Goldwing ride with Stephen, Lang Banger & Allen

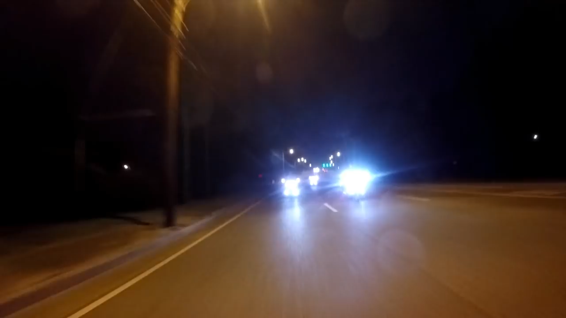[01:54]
There's the Enterprise. There's Enterprise right there. He went by so fast. You know I got to slow down and get in here. Yeah, there's the Lane Banger. Bang. I'm M.I.A. M.I.A. Lane Banger. Yeah. I'm gonna sit up here and cruise for you for a minute. There you go. Come on back. I'm going to follow back in line. Let me see what the Enterprise looks like. I hadn't seen the Enterprise in a long time.
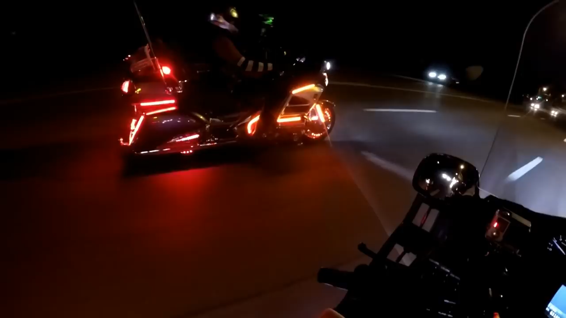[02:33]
It look good there, Steven. All right. Switch lanes here. We're getting a red light. We're going to ride Alan back to the Arkansas line. Back to the Arkansas line. Back to the Arkansas line. Yep. You're trying to get all in your camera.
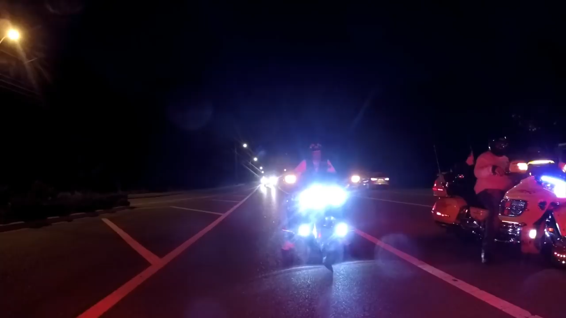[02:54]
That's all good. Get on in there. Get on in there.
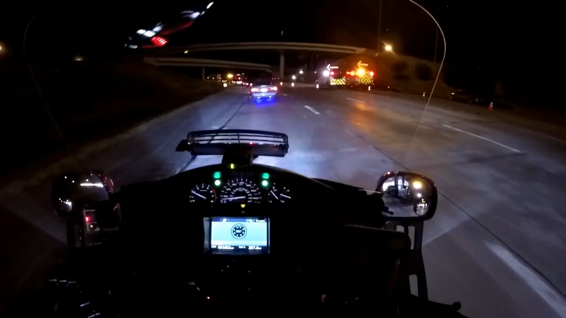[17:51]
Pothole to the left. Pothole to the right. Oh, yeah, they're breaking down the two lanes, I guess. Like they had a truck rig up here. Yeah, look at that wire load. He done tore up some stuff. Flatbed. Yeah. I didn't want no flatbed. He just tore the whole box up. Yeah, he tore that thing up, didn't he? Hell yeah.
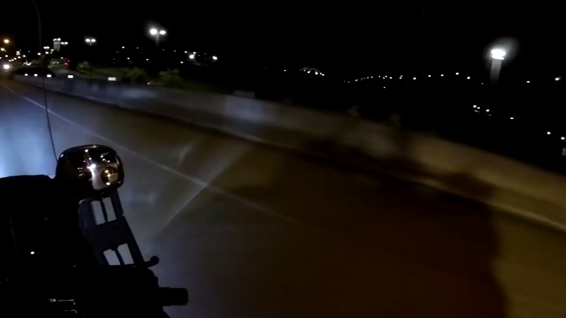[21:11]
Be right back over there at, on 55 real quick. See, they sitting up on that bridge. Mm-mm. Oh, yeah. They sitting up there. They sitting on the bridge. There's the Tennessee Welcome Center. I'm gonna stop at this light right here, cause.
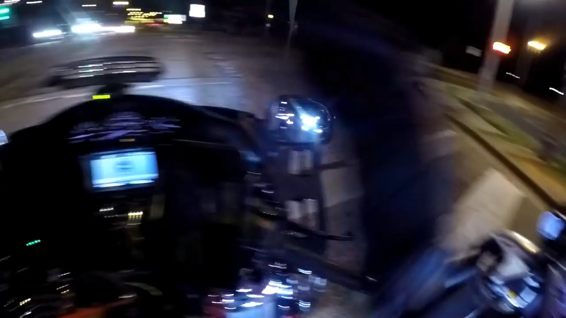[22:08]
Man, some bumps on this street. I think our street's worse than Chicago, man. Yeah, ain't been like that ever since I can. What?
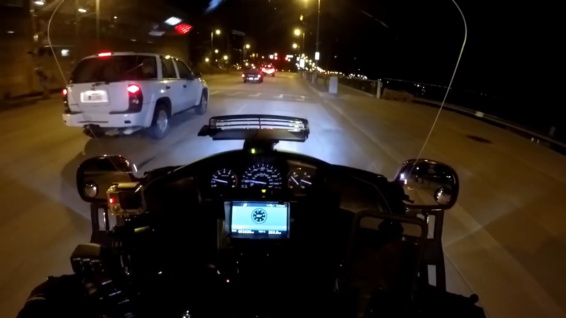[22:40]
Same pothole been here since I was a kid. Same one. They turn potholes into speed bumps around here. You ain't lying, man. We laughing, but that's almost the truth. I guess that's one good way to get you to slow down. That's right.